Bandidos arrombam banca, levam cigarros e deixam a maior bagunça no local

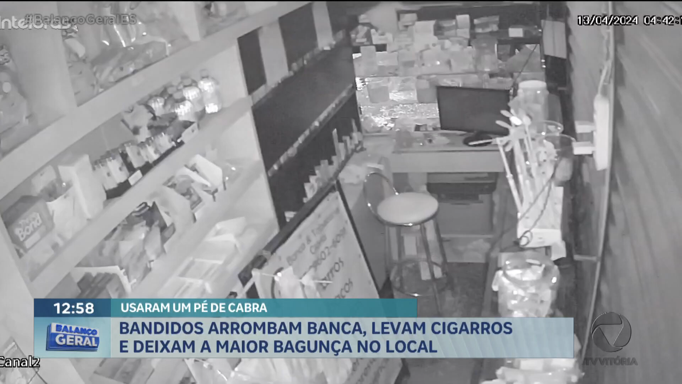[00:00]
O relógio marca 4h42 desta madrugada. O ladrão já tinha arrombado a banca. Veja aí, ele sai revirando tudo, derruba um monitor e pega a gaveta do caixa. O bandido fez um estrago. Veja bem. A banca fica aqui na Glória, em Vila Velha, nessa praça que é uma referência de localização no bairro.